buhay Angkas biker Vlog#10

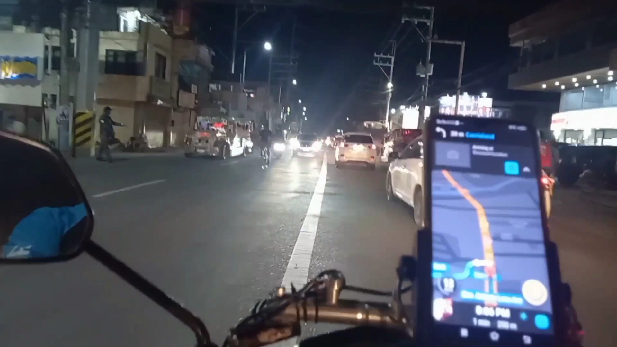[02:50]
Mas dito lang tayo, 250 meters lang tempo. Ganda ng pasok.
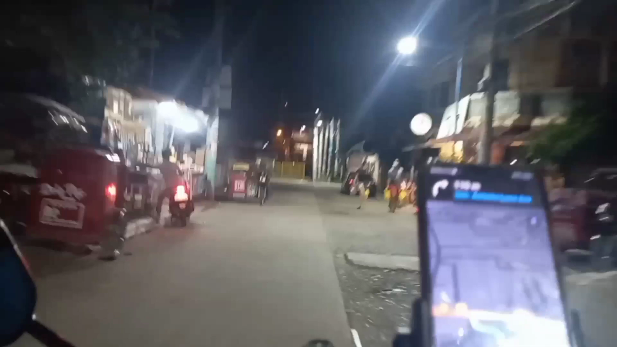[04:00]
Daming bantay dito sir, papasok ka. Daming bantay. Diyan oh. Gulat ako, daming bantay dyan. Di ko alam kung ano mayroon eh.
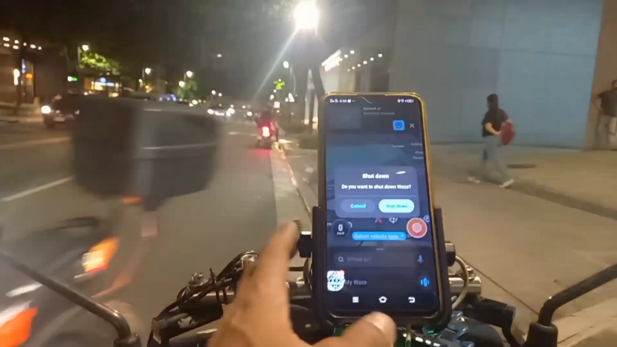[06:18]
Okay po, thank you. Ayun mga ka-vlogs, ano, nandito na tayo sa BGC Taguig.
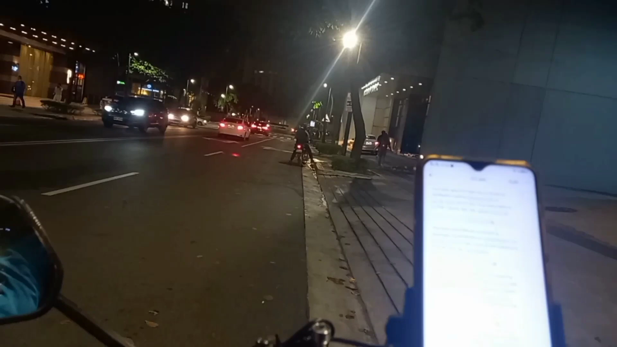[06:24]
Na-drop na natin si sir mga ka-vlogs, ano, dito na rin tayo mag-antay ng next booking natin mga ka-vlogs.
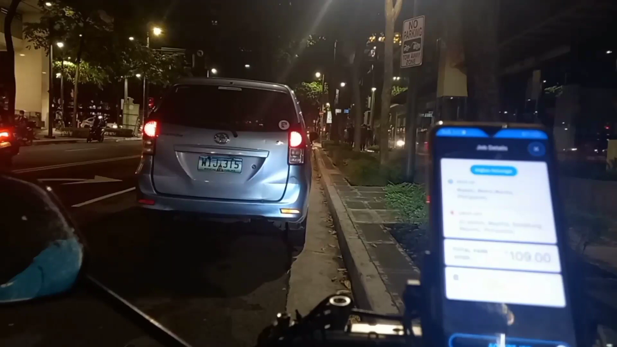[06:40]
Ayun mga ka-vlogs, pinasukan tayo mga ka-vlogs, pinasukan tayo ng second booking natin. Pan ha, pangalawang booking na natin to mga ka-vlogs, accept na natin. Makati yung traffic up mga ka-vlogs, you know? Maynila yung ano, Asmin, Maynila, Kalakang Maynila ang drop po mga ka-vlogs.
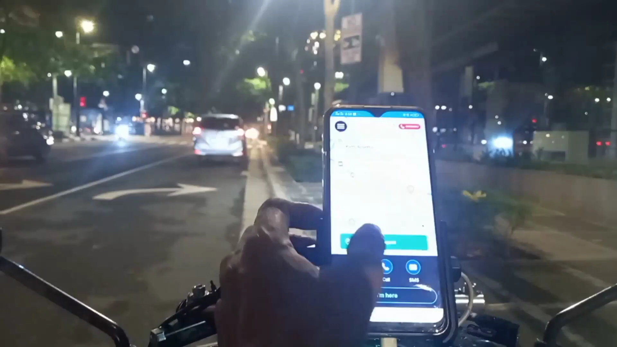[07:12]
Text muna natin. Makati yung ano, pick up, malayo. Tingnan natin kung ilang kilometro.
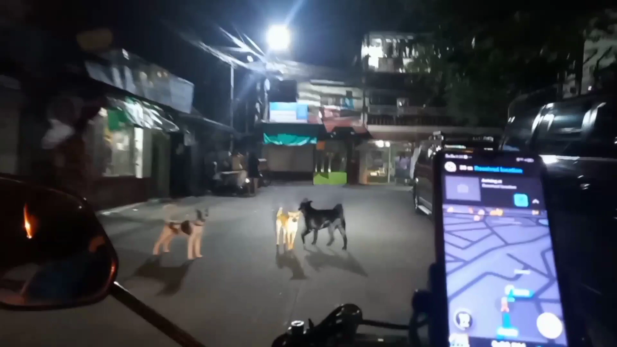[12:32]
Oo, oh, dito lang mga, dito lang yung mapa.
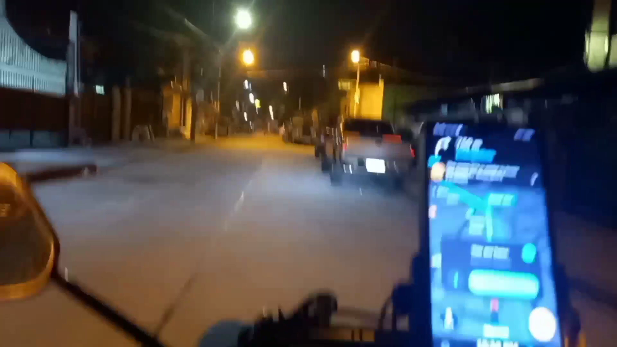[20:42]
Mas ano, nag-pickup na natin si ma'am. Pumunta na tayo dun sa... Oh, mali.
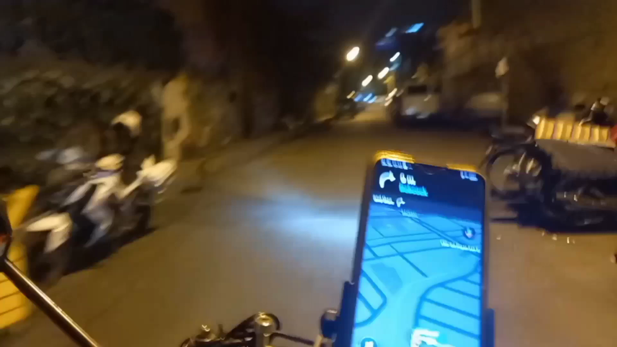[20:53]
Sa drop-off ni ma'am, mga ka-vlog. Punta na tayo sa drop-off point niya. Ma'am? Saan? Dito? Pasok tayo dyan, ma'am?
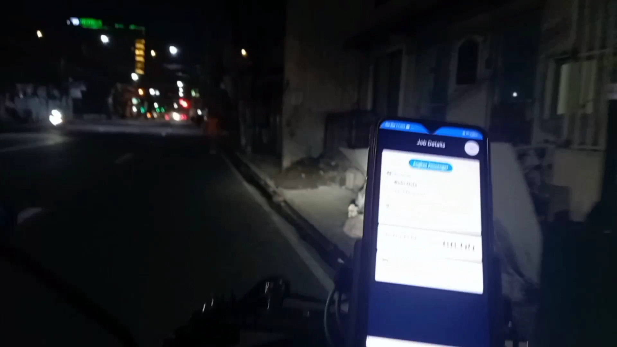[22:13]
Ayun mga ka-oblas, ano, na-drop na natin dito si ma'am sa ano, Paranaque.
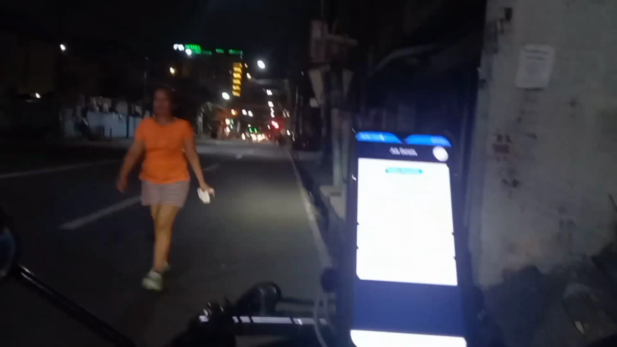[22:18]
Nasa Paranaque na tayo mga ka-oblas, ano, na-drop na si ma'am dito.
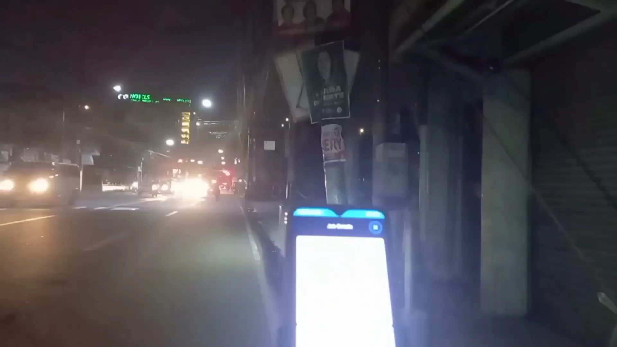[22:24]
Ka-oblas, napasukan na naman tayo, Pasay yung pick-up. Drop off naman nito. Senior Roses, Makati Avenue.
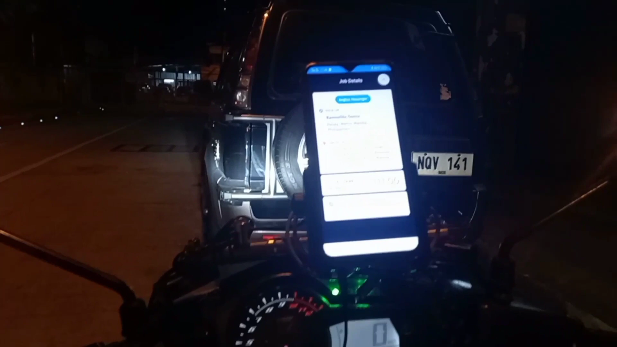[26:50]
Ayun mga ka-vlogs, you know, na-drop na natin yung pang-apat natin na pasahero dito sa Chinoroso, Estrella Avenue, Makati.
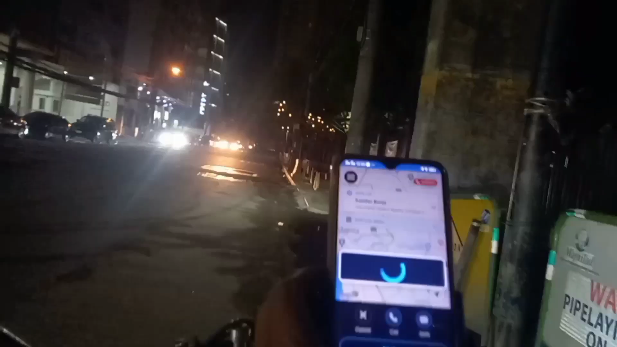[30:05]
Yun, papuntahan naman namin ni sir yung drop-off niya sa Taguig. Dito na yun, sir, no? Doon sa kabila.